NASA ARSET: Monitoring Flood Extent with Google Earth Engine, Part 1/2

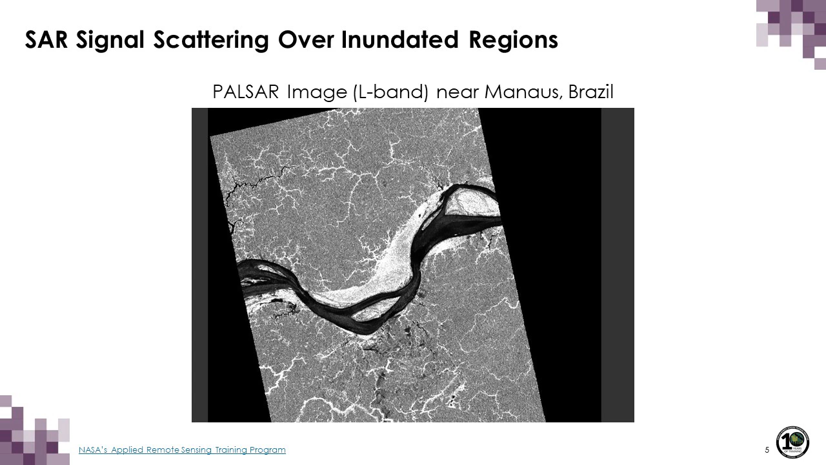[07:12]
So radar is truly unique and it's ideal for monitoring flooded vegetation, as you can see. That's really the value. One of the great values of radar is in detecting flooded vegetation and also easily detecting open water.
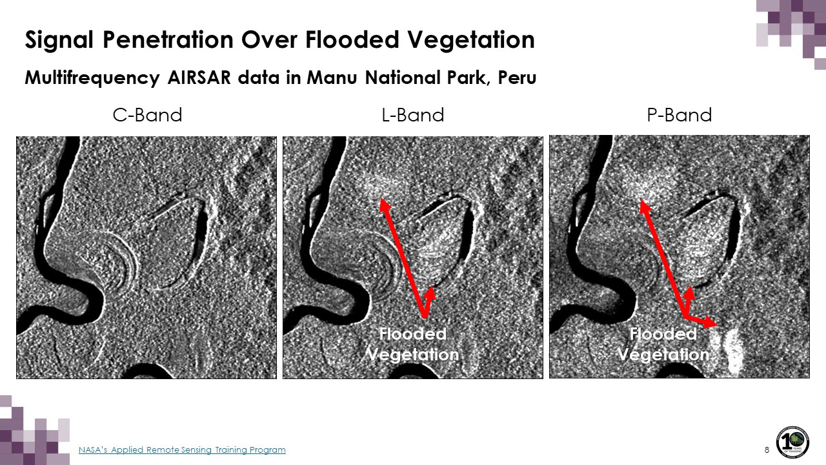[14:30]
And note all of the white areas in the P-band image that are either not present or less bright and extensive in the L-band image or the C-band image, where there is hardly any flooded vegetation detected.
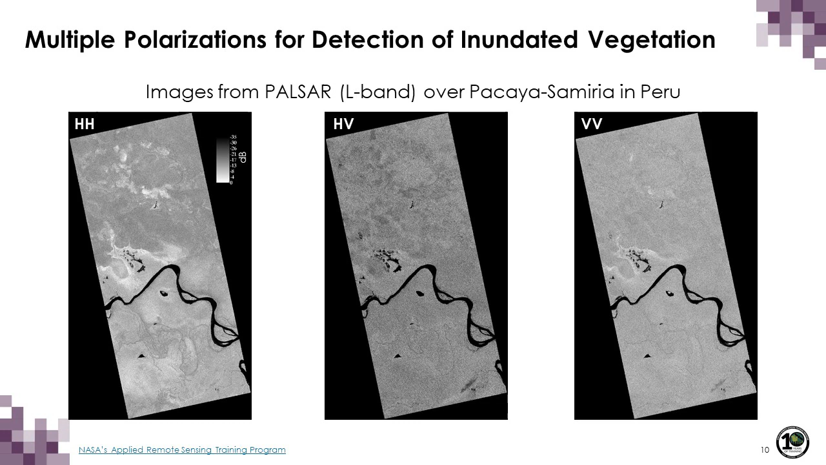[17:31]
HV is more sensitive to volume scattering because of its depolarizing characteristics and is generally not good to detect inundated vegetation.
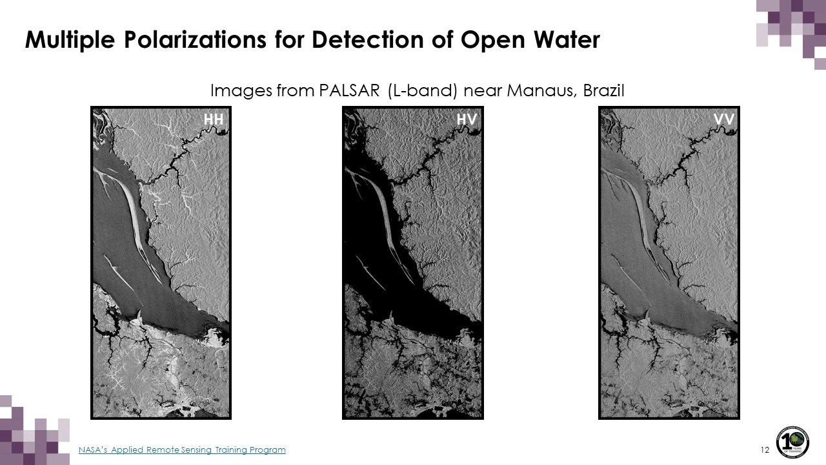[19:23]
And here you can see that open water is much darker at HV than at HH or VV, and hence it's easier to differentiate at HV. The reason for this is that since water is a smooth surface scatterer, there is no depolarization of the signal.